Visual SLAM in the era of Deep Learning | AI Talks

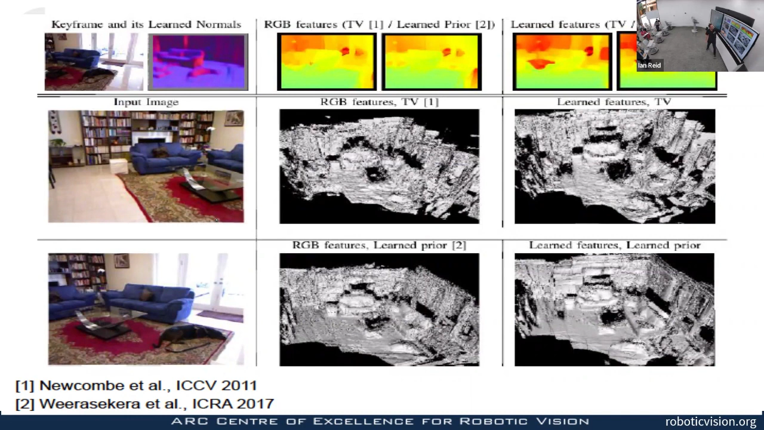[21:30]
scene here you get something that's fairly noisy you get something better if you have the learned prior that says i want to regularize according to the surface normal that i automatically extract using a deep network um and if you use the learned features and the learned prior you get something that's um much cleaner and that doesn't look as clean as it will in the video proceed to this video
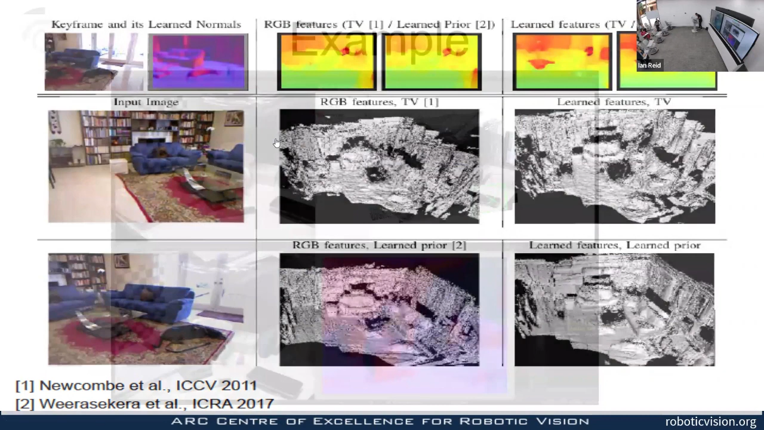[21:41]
hopefully that is playing maybe not okay so original image up here so this all runs in real time um automatically selected
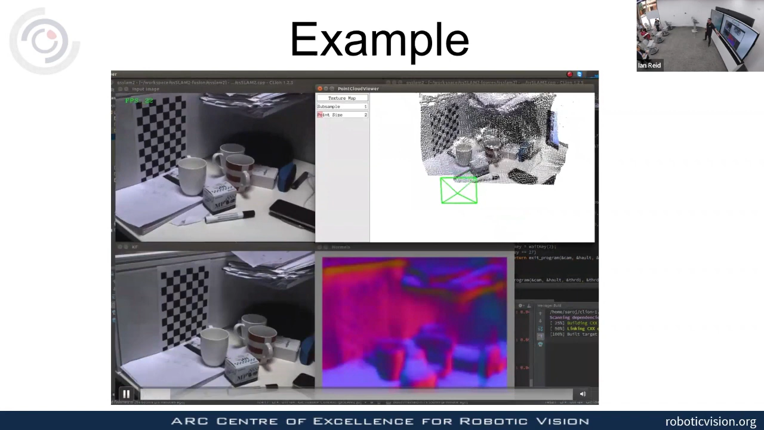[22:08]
keyframe down here it's being displayed as they're chosen what you're seeing here is
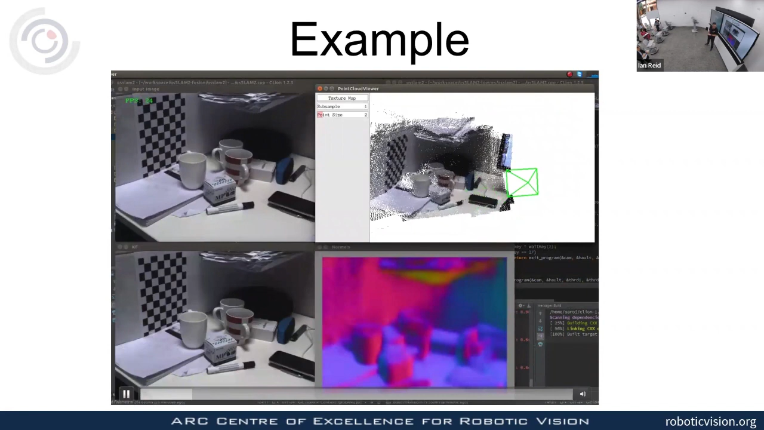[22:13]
a real-time extracted surface normal map that's being passed feed forward through a fairly standard um alex net resonating style network and
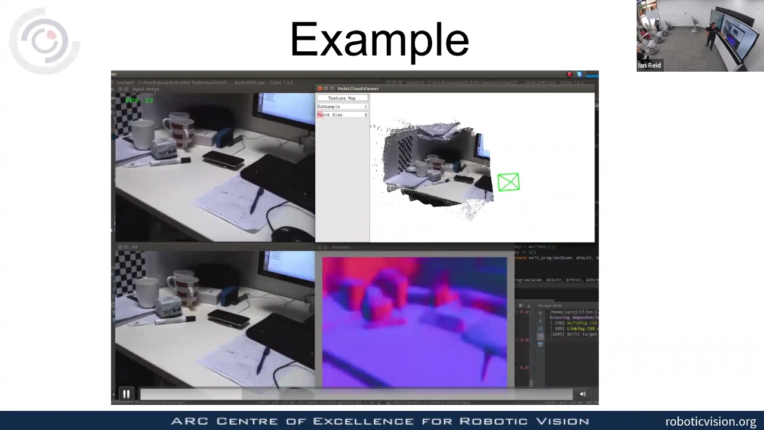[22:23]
this along with the the rgb image and the features that are extracted the deep features that are automatically extracted go into the energy minimization which is then producing this map up here i guess the key things to know really about this dense map are that a it's dense and b things like the the right here the desk here which is uniform brightness would
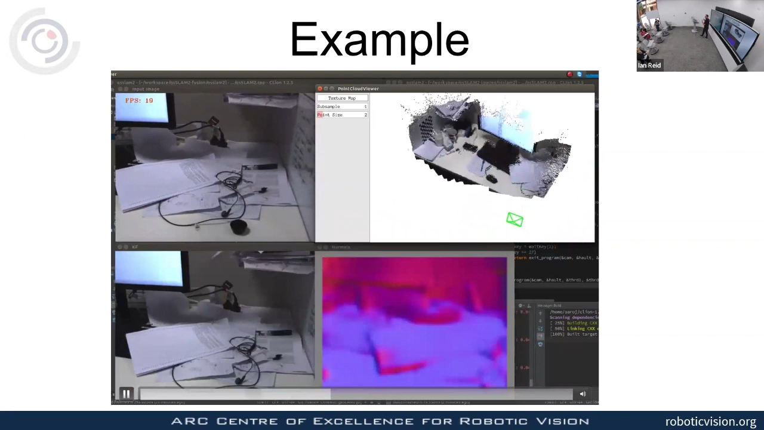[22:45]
normally be reconstructed perhaps with with curves and waves and so forth because the smoothness prior
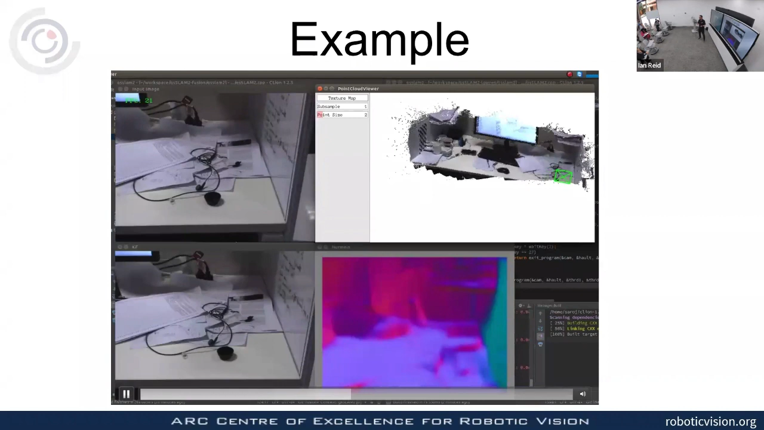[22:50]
doesn't give you the extra constraint that says this is a flat surface whereas if you learned that uniform regions tend to be flat by the surface normal then
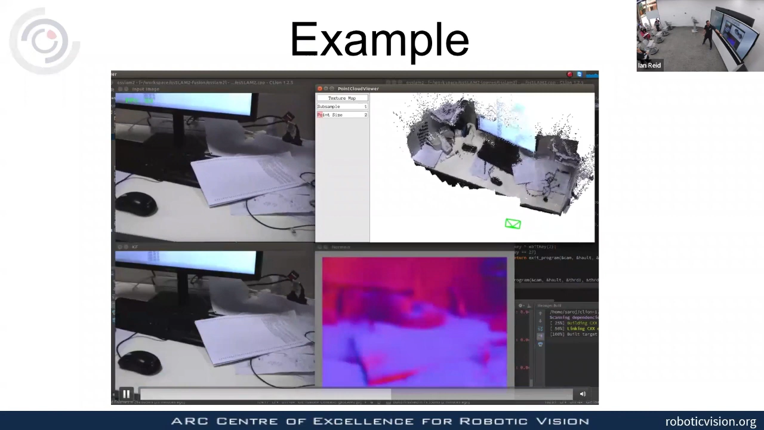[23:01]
you can impose that at uh at test time at at run time so in particular uh you see here a comparison with smoothness and you see
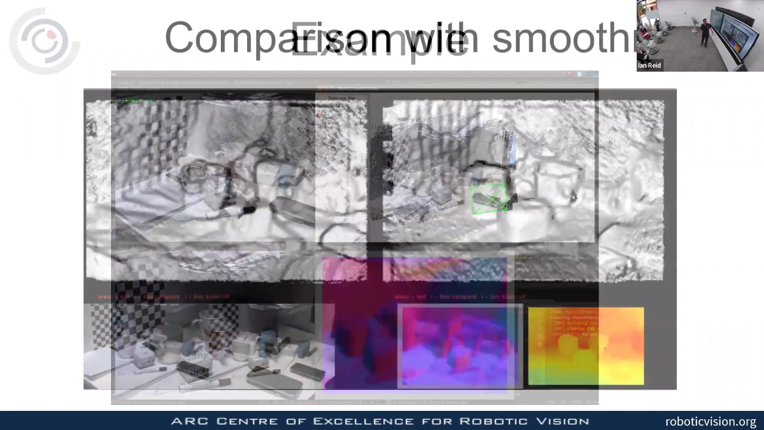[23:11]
um which is which so this is smoothness this is um using the the surface normal you can't see that terribly well can you that's an awful image but
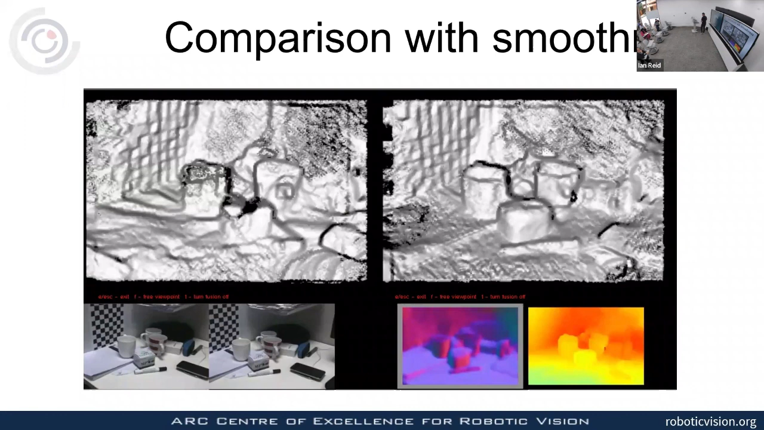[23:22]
um what i want you to see is that this is all a bit wavy where it should be flat and this is much flatter but you can't really see that because it's a terrible image sorry
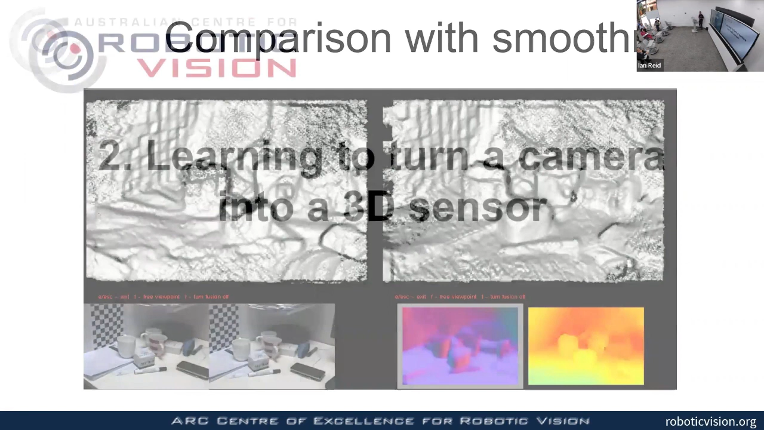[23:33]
but i'm going to move on in the interest of time so i want to talk about how you can turn a camera into a 3d sensor